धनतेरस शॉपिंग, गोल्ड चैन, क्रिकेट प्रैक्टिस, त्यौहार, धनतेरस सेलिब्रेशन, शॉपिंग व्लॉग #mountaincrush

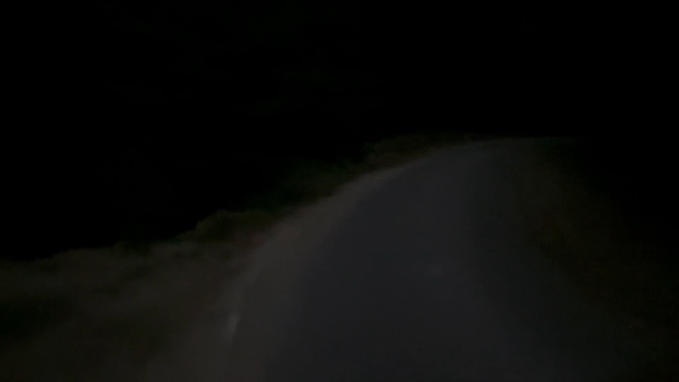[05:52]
पहुंचुका उखर और यह हुई अपनी गाड़ी पार्क और चले अब यहां अंधेरा काफी हो चुका